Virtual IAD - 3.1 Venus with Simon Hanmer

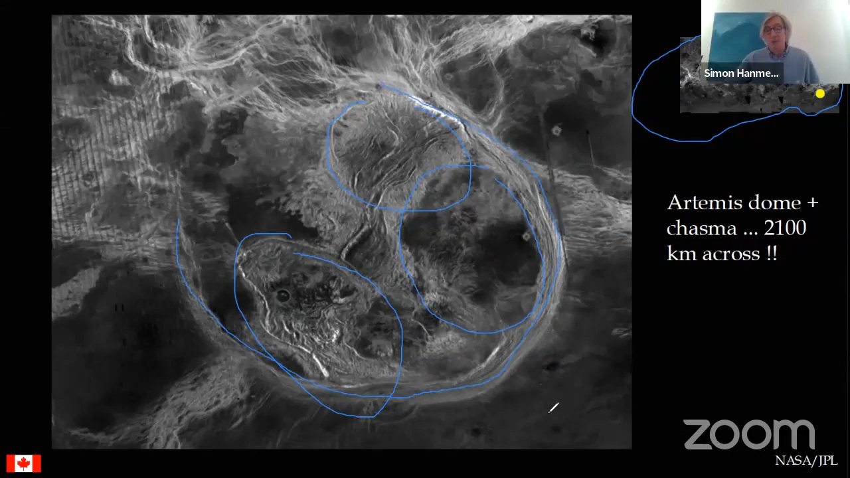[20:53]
surrounded by a moat this is a a a a channel it's almost 100 it's 100 kilometers across it's a couple of kilometers deep and it goes all the way around exactly what this is we don't know but this kind of thing doesn't occur anywhere else in the solar system
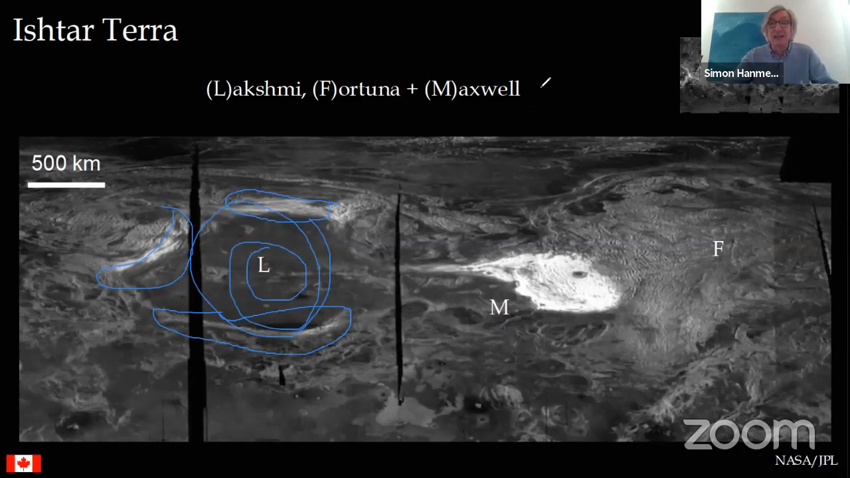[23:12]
sitting on the edge of this plateau which is this thing here and the smooth lathers in there those are and let's say they're sitting at least a kilometer above the average uh height of uh of the planet okay get out of there oh yes
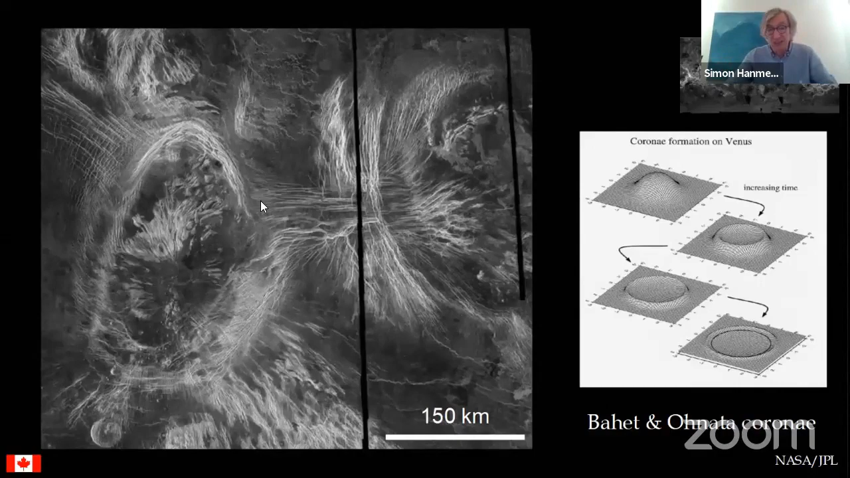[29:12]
are being interpreted as magma magma or or hot rocks rising to the surface of the planet cooling sinking down again and leaving these giant dimples we do not see things like this on any other planet and just to show you how incredible these things can be this is a a a a corridor